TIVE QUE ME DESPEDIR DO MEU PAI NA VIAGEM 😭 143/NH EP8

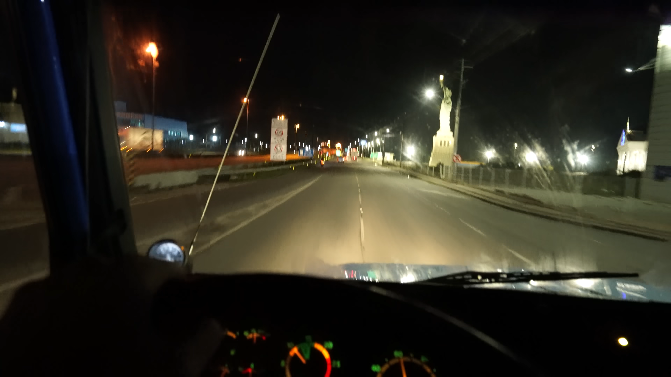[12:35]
É isso aí, rapaziada. BR-101. Graças a Deus aí. Que Deus nos livre de todo mal.
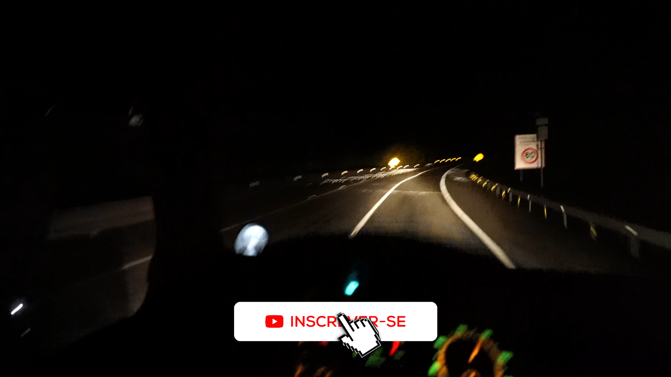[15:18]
Olha aqui o radar aqui, ó. Falei? Ainda bem que eu tô ligado, né? Ainda bem que estamos ligados.
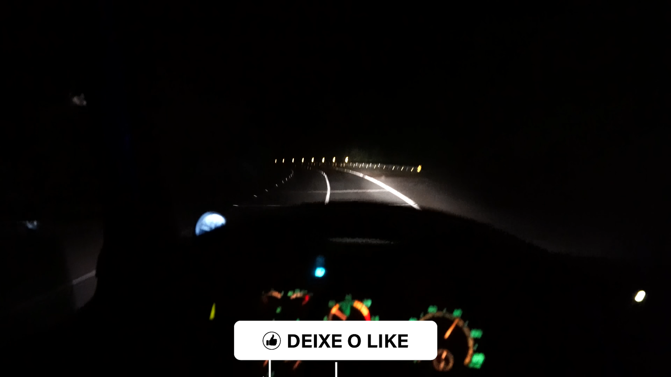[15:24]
Mas vamos que vamos! Você tá doido, chacoalha a coca!
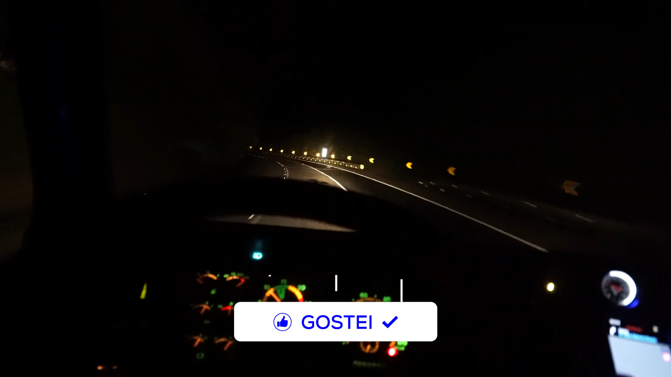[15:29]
Olha o curvão, ó. Tá doido, Andorinha. Chacoalha a coca é ele, viu? Ali embaixo. Que bom. So tell me what you want, tell me how you want it. Tell me all the reasons that you're running away.